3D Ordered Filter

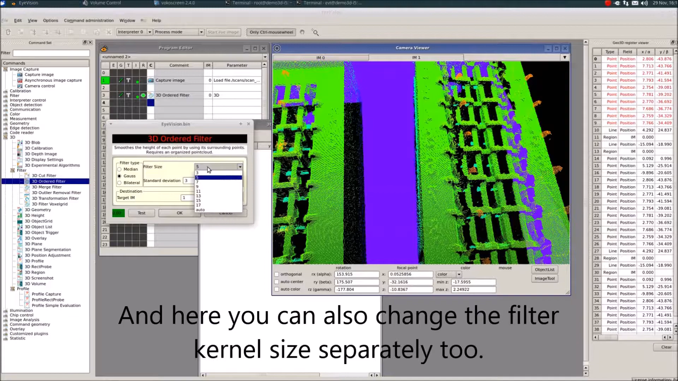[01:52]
Und hier kann man die Filter-Kernel-Size nochmal separat verstellen.
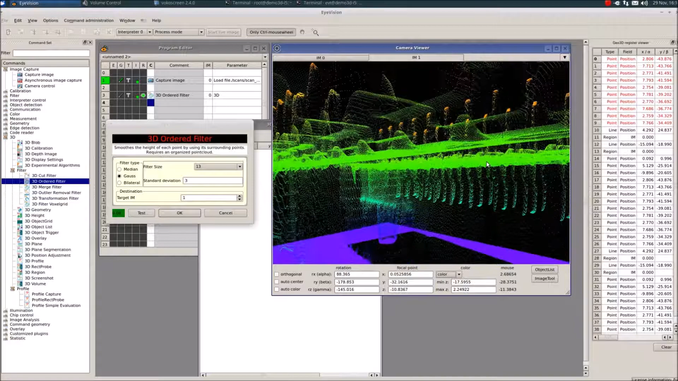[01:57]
Die muss einfach groß genug sein, dass die Standardabweichung gut reinpasst, also so ungefähr das Vierfache der Standardabweichung ist empfehlenswert.
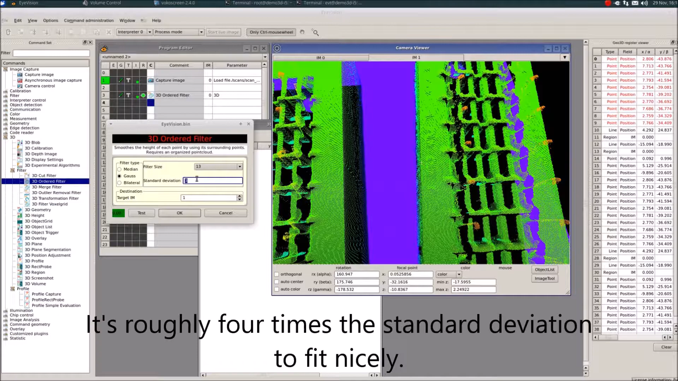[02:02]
Der Gauss hat als Nebeneffekt,
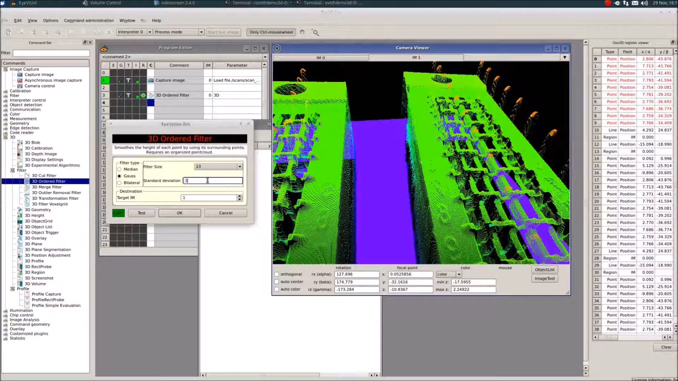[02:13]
also gerade wenn man eine starke Glättung einstellt, machen wir es mal,
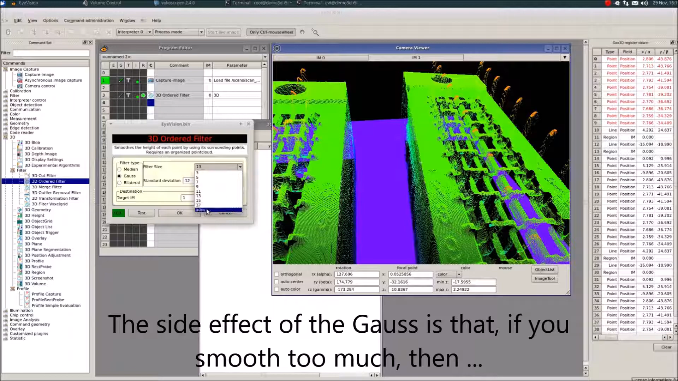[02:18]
ach ja, in Automodus gibt es auch, richtig stark geglättet, das Vorder- und Hintergrund verwaschen.
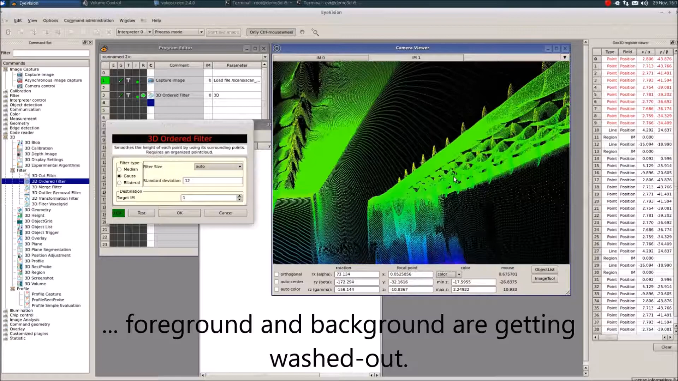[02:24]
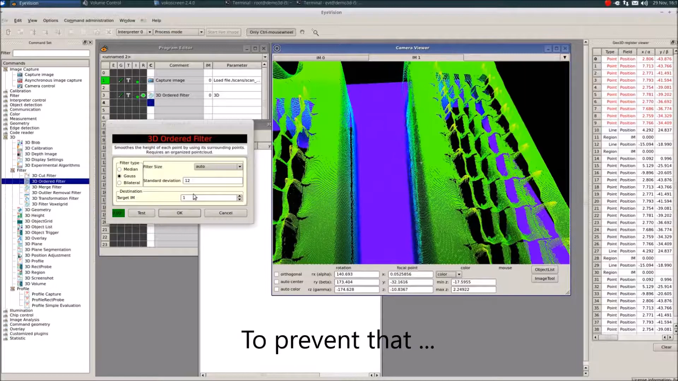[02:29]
Um das zu unterdrücken, gibt es den Bilateral-Filter, der Punkte, die nicht auf der gleichen Z-Ebene liegen,
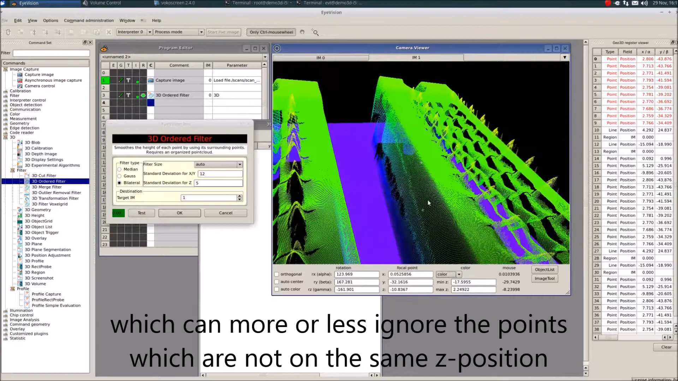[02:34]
mehr oder weniger ignorieren kann.
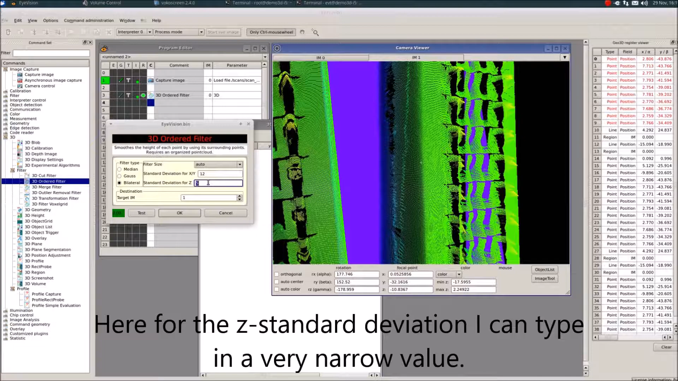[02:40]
Kann ich jetzt hier für die Z-Standardabweichung einen recht engen Wert eingeben und kriege dann,
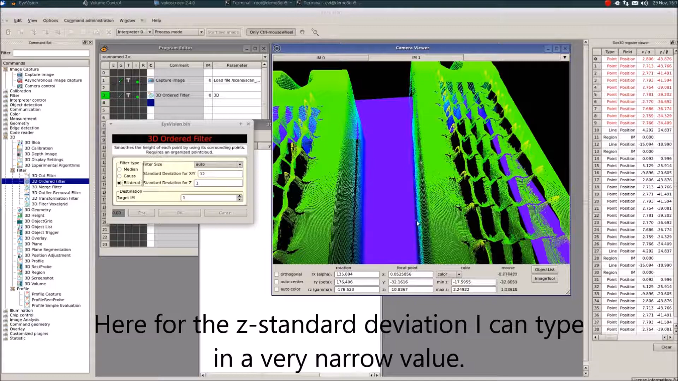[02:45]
der rechnet etwas langsamer.
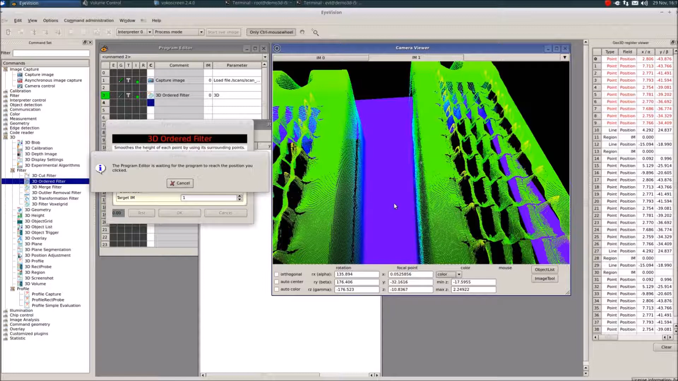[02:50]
Der Bilateral-Filter ist deutlich aufwendiger zu berechnen als Gauss.
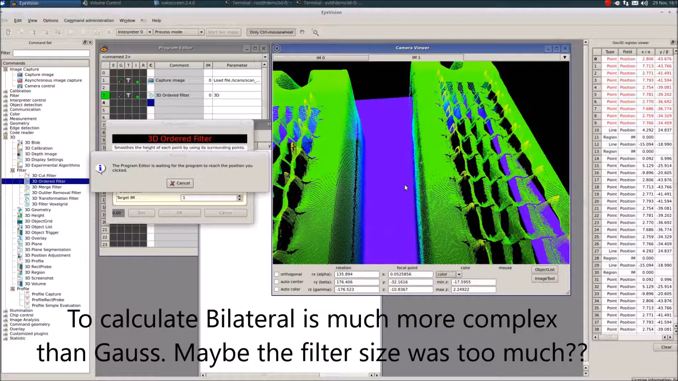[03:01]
Die Filter-Size war vielleicht etwas groß, gerade eben. Aber wir sehen, hier ist es wirklich gut geglättet.
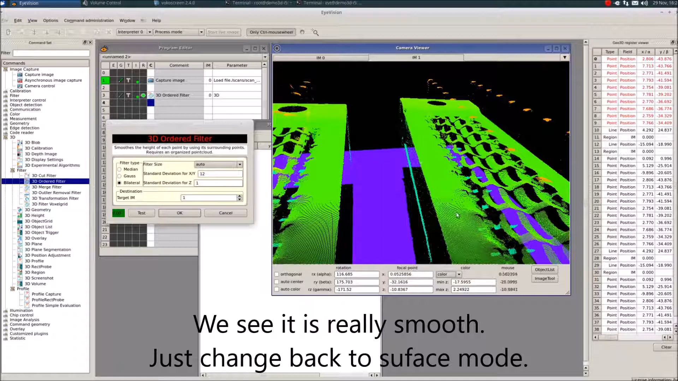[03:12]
Gehen wir wieder in den Surface-Modus.
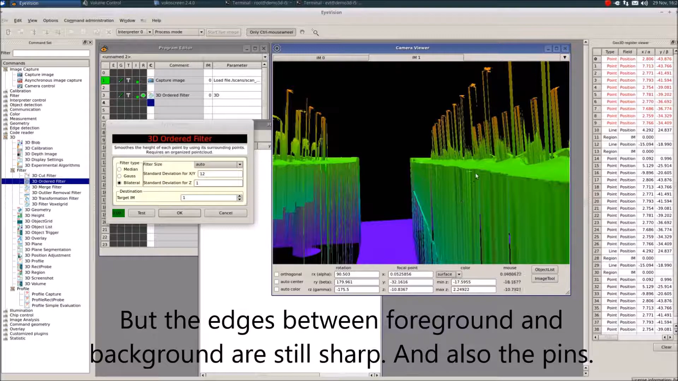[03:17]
Aber die Kante zwischen Vorder- und Hintergrund ist immer noch scharf. Und die Pins sind auch immer noch scharf.